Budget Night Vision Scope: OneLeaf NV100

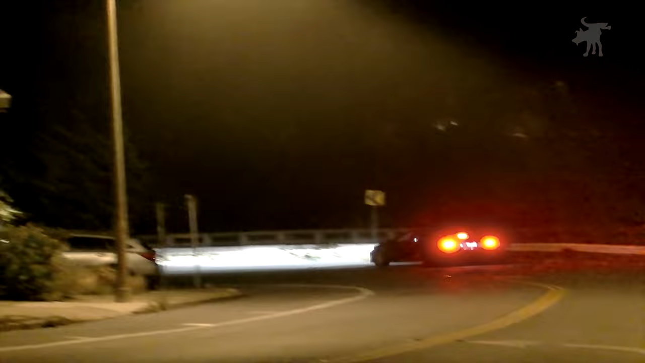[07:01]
You can see that it does flash... It does pick up images at night pretty well when it's well lit.
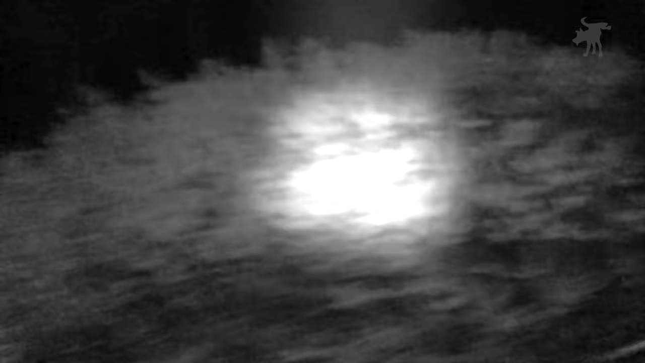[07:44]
And you can see the beam, the IR beam,
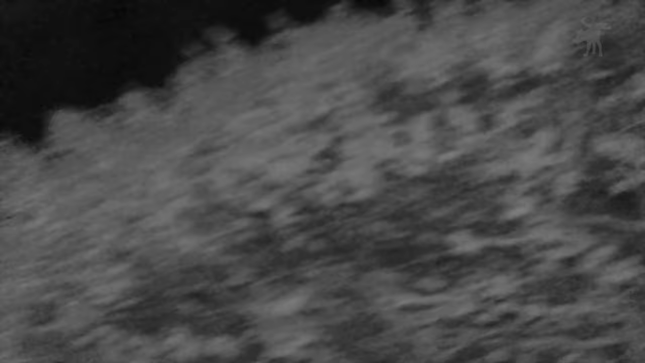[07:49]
reflecting back the bushes here. And you can see a little bit of the trees in the far distance.
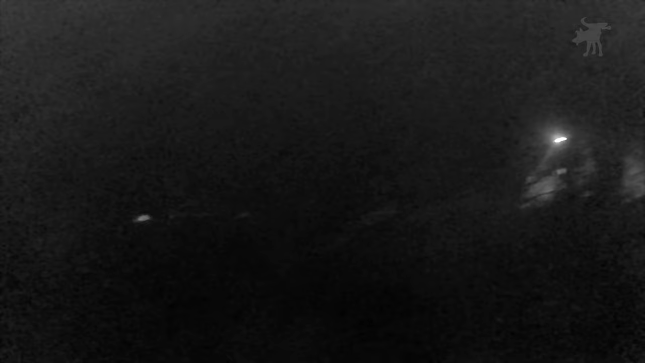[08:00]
And there's the road at the other side of the canyon. We're looking down into Glen Park Canyon here. And that is the cabin down at the bottom of the canyon there.
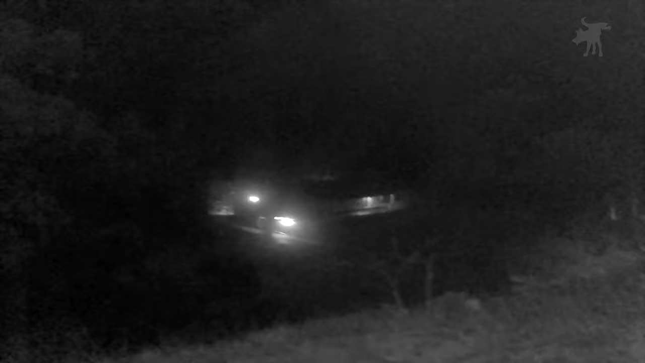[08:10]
And we can also, if we pan over, those are Park Service's trucks down at the bottom of the canyon there, about 200 yards, 150 yards down range. And I'm going to adjust the beam here and make it a much more narrow focus beam.
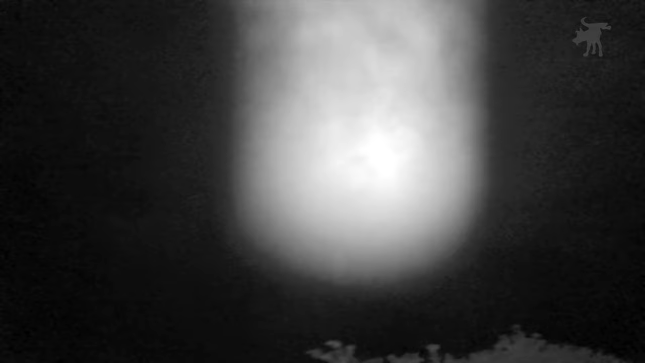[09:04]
Now, you can also adjust the intensity of the IR beam. And I'm going to bring it up here. It's almost too bright. We're getting a lot... I guess we're getting a lot of reflection from the moisture in the air.
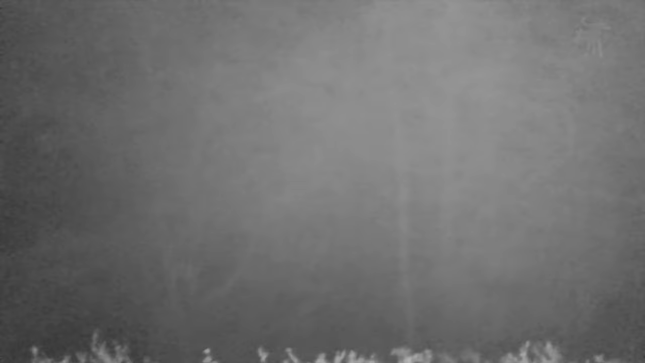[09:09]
And you can actually see it floating around you. That is essentially fog.
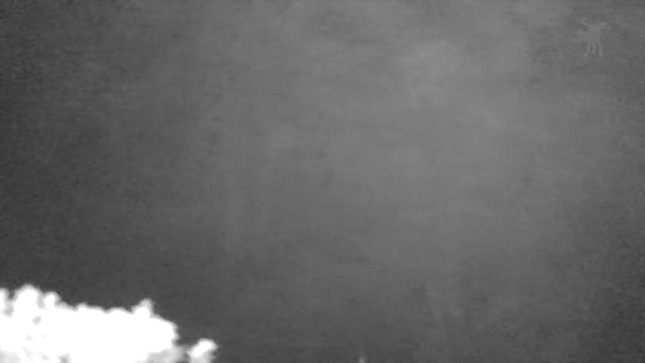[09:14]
San Francisco fog. Kind of messing up the infrared there.
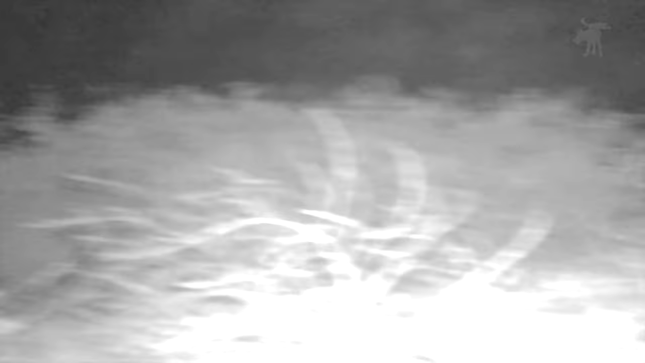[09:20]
But you can see that the ground near us, about 10 yards away,
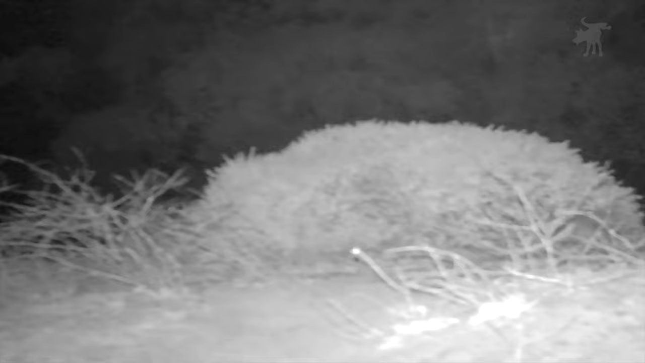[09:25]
is quite bright now with this higher intensity beam here.
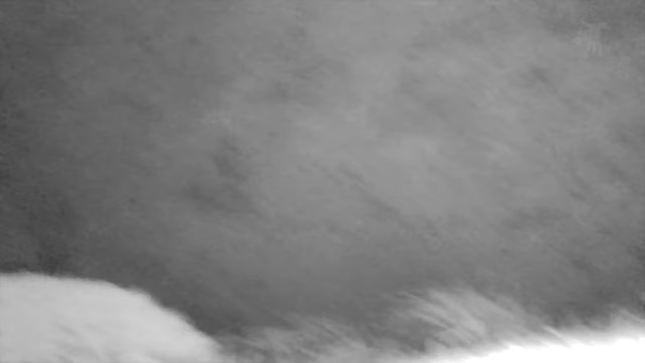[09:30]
And you can see the trees down there at the canyon a little more clearly with a higher intensity beam.
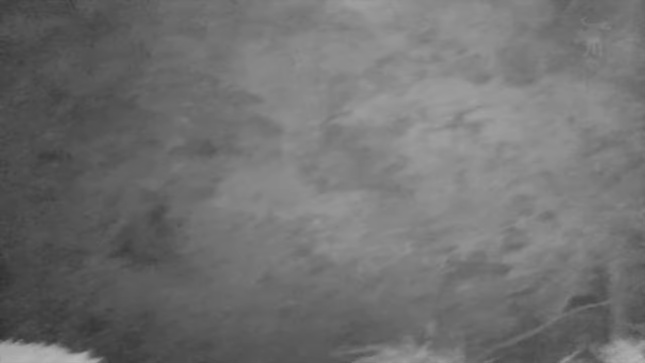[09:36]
And there are a couple of... cycle through.
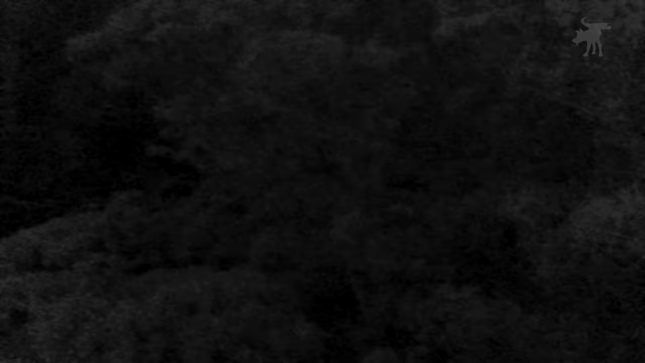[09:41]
There we go. Back to the low intensity setting.
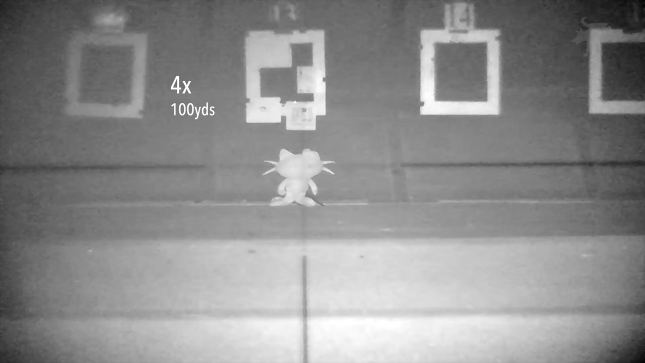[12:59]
And turning on the illuminator. There we go. And I just adjust the zoom.
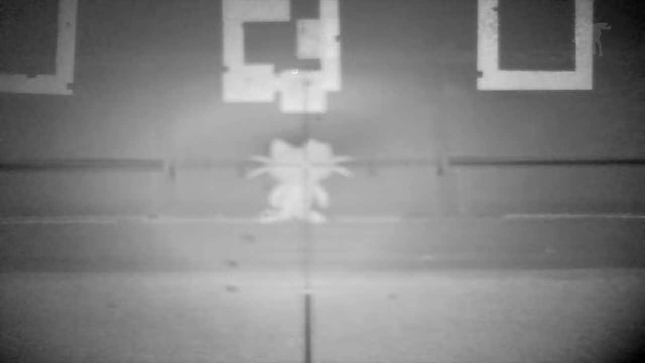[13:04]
Unfortunately, with the scope dialed up to its maximum 20 power, I found it impossible to get both the background and the reticle anywhere near focused.
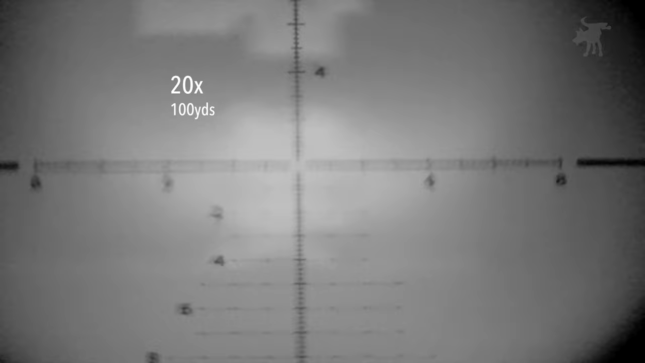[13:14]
So I recommend just keeping your scope at a low power, like 4 to 6 power, so that you can use your reticle.
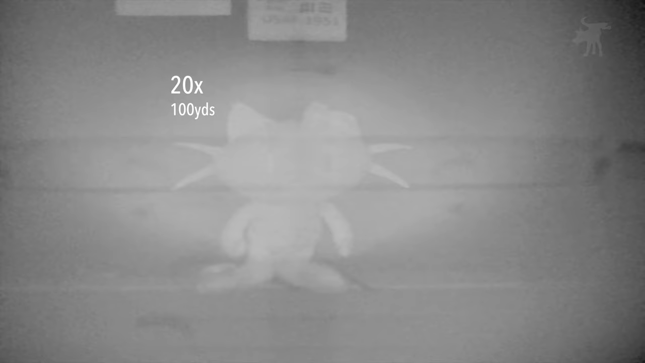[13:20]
Alright, so we've had a chance to test out the Oneleaf here, and it does definitely work, surprisingly, for a budget night vision.